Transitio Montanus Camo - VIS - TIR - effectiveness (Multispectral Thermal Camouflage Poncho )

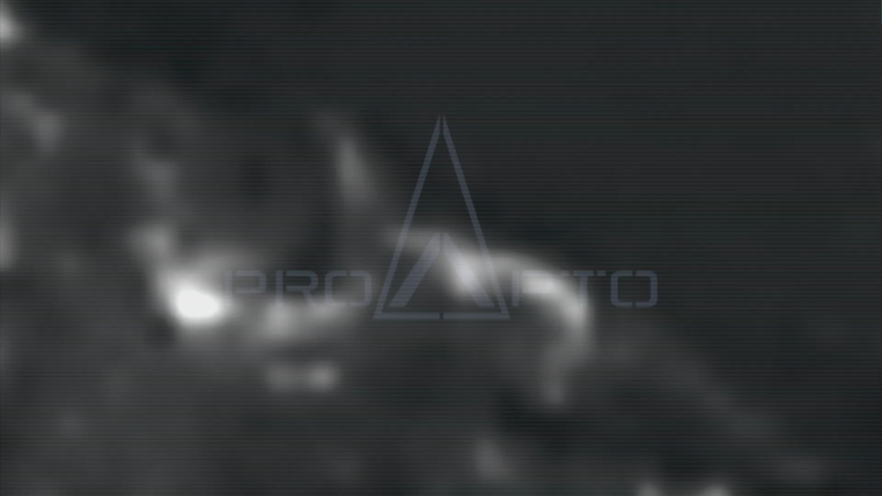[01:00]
the multispectral poncho was worn for roughly one hour of hike in mountain-cold environment,
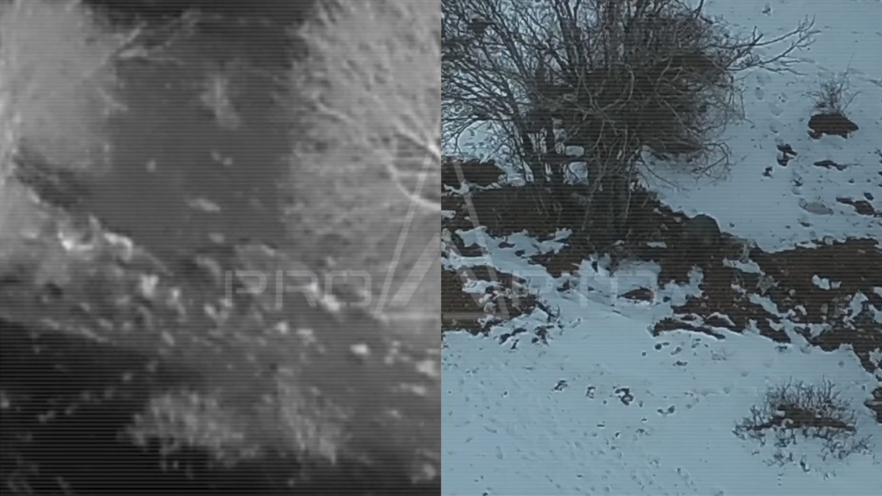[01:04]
air temperature around minus 3 Celsius,
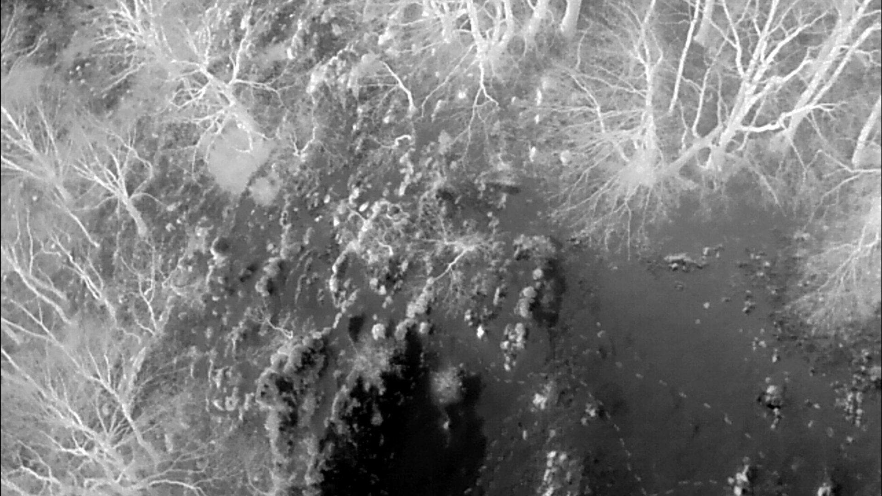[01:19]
In this scene, the drone was flying at an altitude of 45 meters,
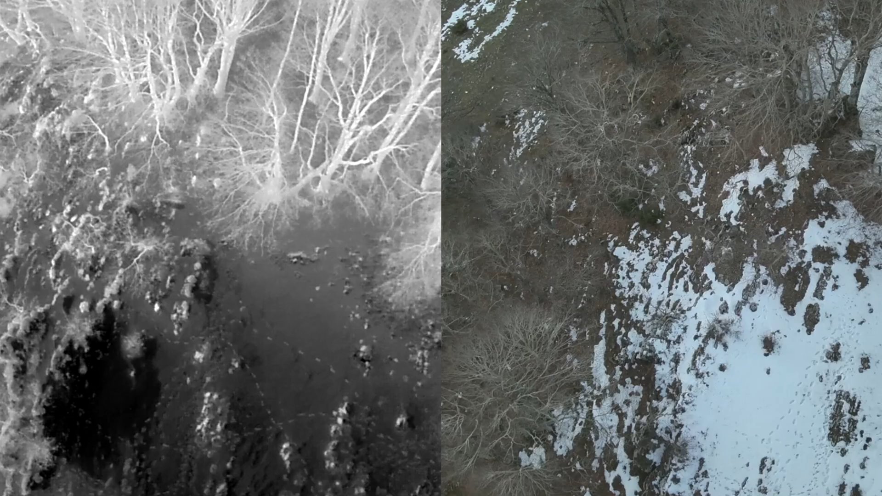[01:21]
while the user was exposed at the edge of the tree line. It can be noted the high level of visual thermal infrared camouflage offered by Pro-Apto Multispectral Poncho.
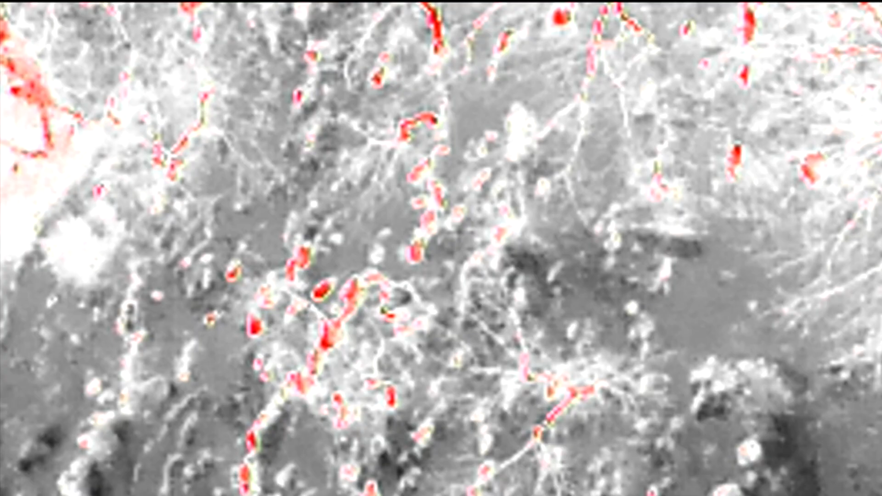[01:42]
demonstrating an excellent level of thermal concealment.
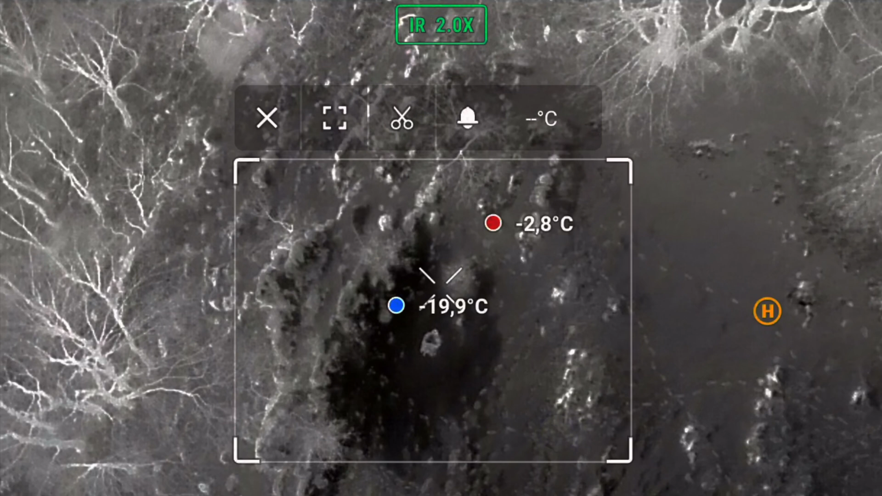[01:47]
On screen: max -2.8°C, min -19.9°C
This effect persisted even when the user moved to the near-coldest area at minus 20 degrees Celsius.
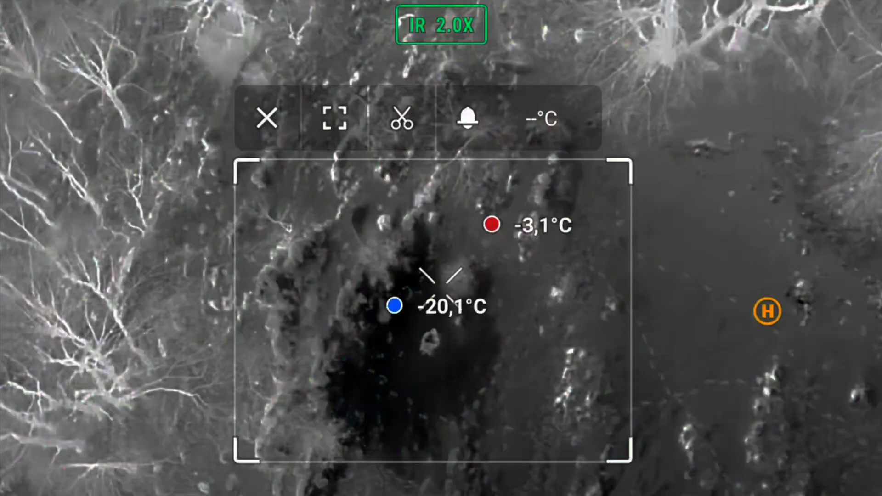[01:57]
On screen: max -3.1°C, min -20.1°C
Although he remained visible, he did not stand out as none of the thermal peaks, instead blending with the average thermal signature of the surroundings.
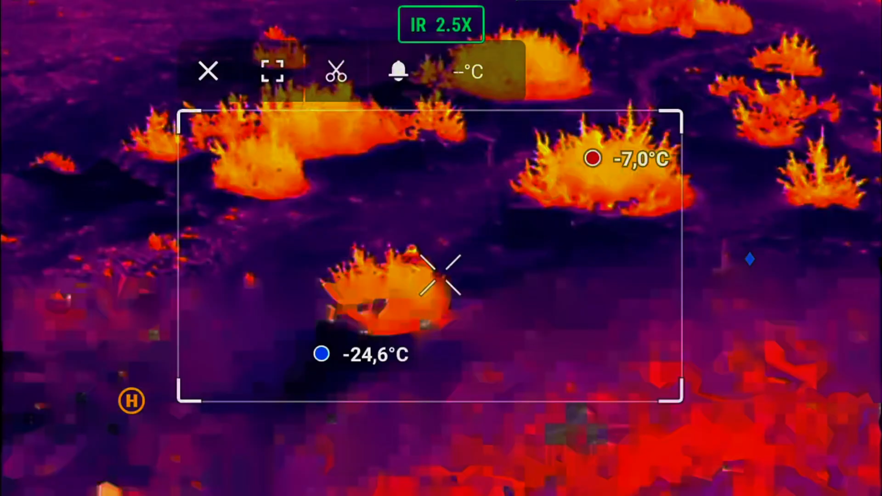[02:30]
On screen: max -7.0°C, min -24.6°C
The hottest spot is the bush at minus 7,
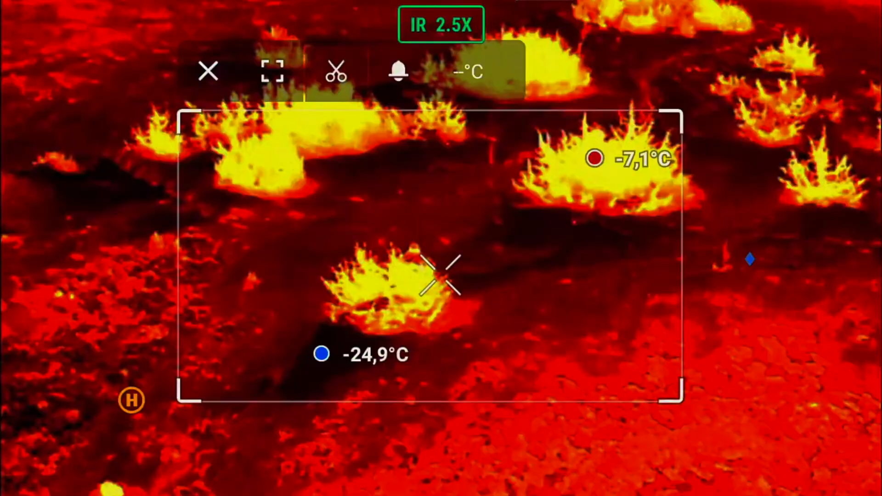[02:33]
On screen: max -7.1°C, min -24.9°C
and not the human wearing the Pro-Apto Multispectral Poncho.
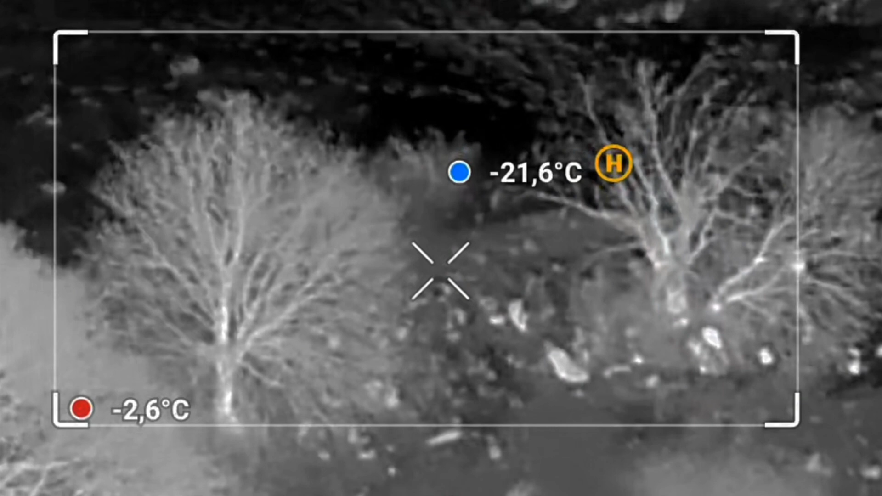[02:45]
Again, when he took place by a tree, he remained extremely hard to detect despite the low altitude of the drone.